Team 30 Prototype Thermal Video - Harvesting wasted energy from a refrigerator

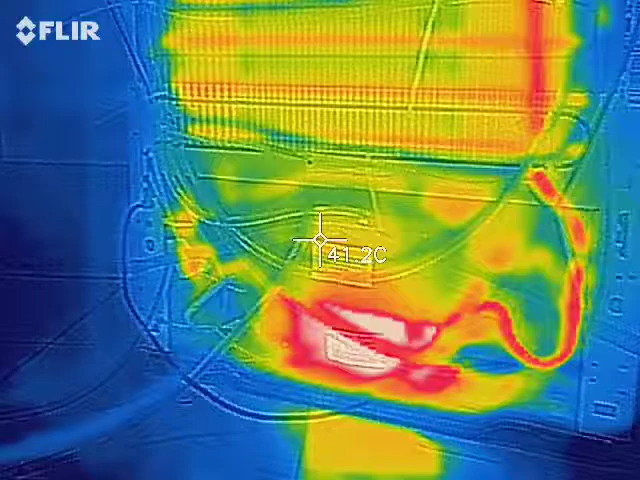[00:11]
On screen: spot 41.2°C
So now we see the compressor and the water in the system pretty much in equilibrium. Let's see what happens when I turn on the pump and water starts to run through the system.
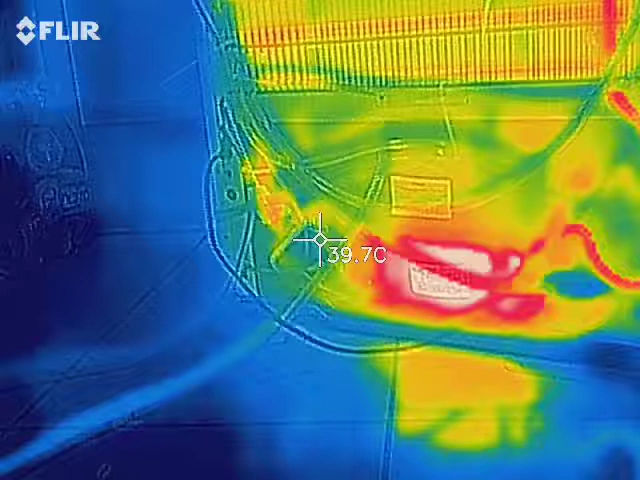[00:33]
On screen: spot 39.7°C
You can see immediately that the hose on the left, I'll try to point here with my finger, this hose here on the left starts to get warmer, which is actually the one on the right and the one on the left which is the intake one which is coming cold from the from the system.
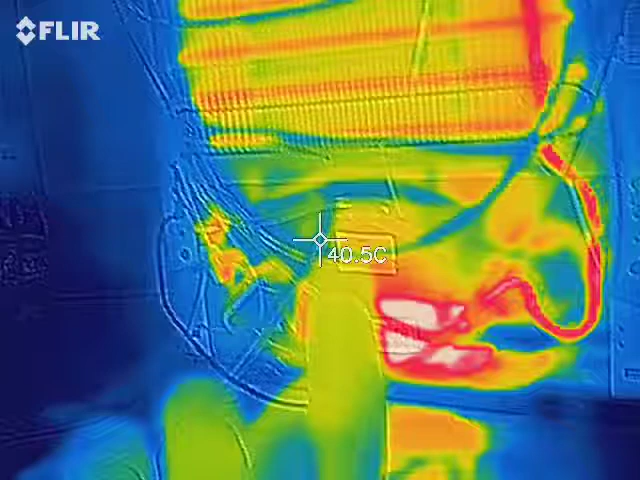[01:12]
On screen: spot 40.5°C
It goes in cold and comes out warm and now the coil which is right on top of the compressor gets colder immediately and
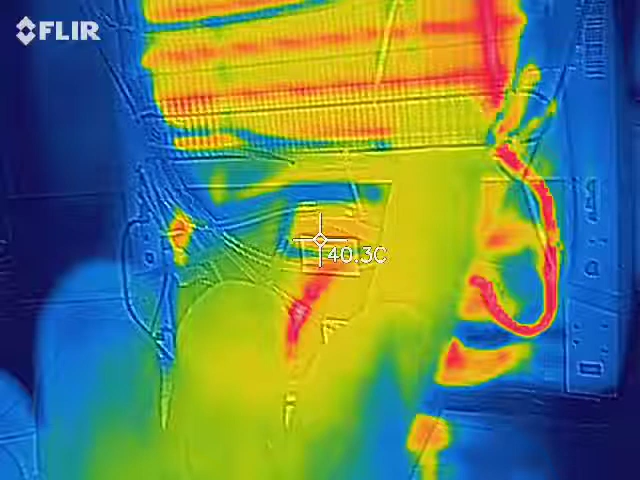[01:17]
On screen: spot 40.3°C
it goes all the way through the coil and remembering this is a very rude system that I put together just to just as a prototype. to show how much energy we can
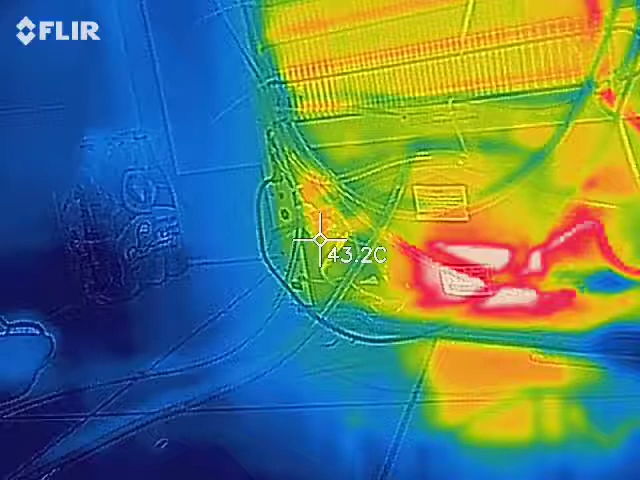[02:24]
On screen: spot 43.2°C
and I'm actually being able to extract energy
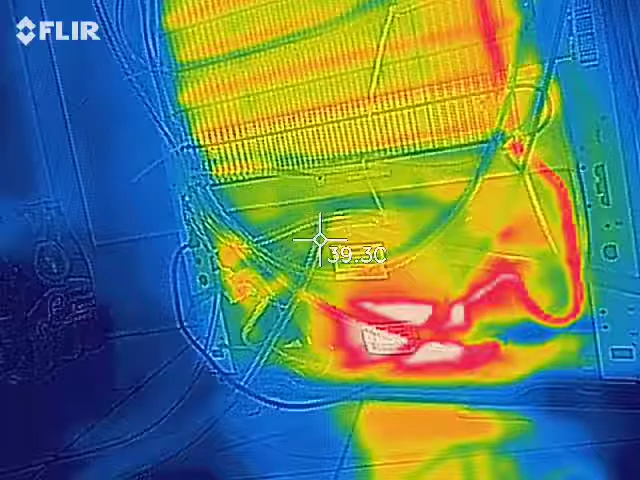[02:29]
when the when the fridge is on and and and the water pump is on and and cool the the compressor and the gas expansion coil.